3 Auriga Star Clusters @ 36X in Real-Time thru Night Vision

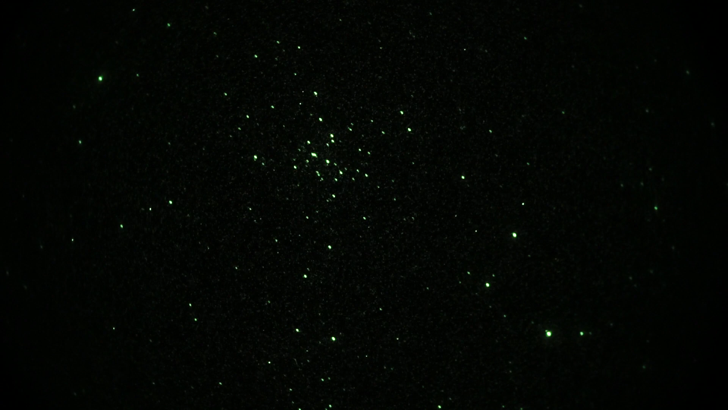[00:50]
That one's kind of mediocre at best. M36, average magnitude 6.0. Yikes. Nothing to write home about, that's for sure.